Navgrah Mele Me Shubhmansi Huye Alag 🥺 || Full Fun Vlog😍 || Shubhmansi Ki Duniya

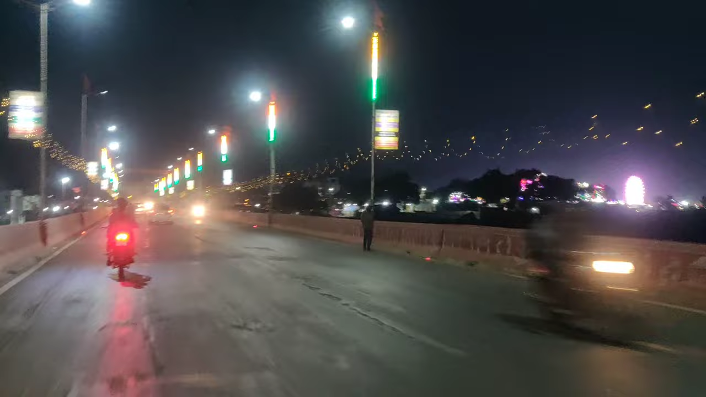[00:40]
तो दोस्तो हम आ चुके हैं देखिए नवगरा मेले के पास में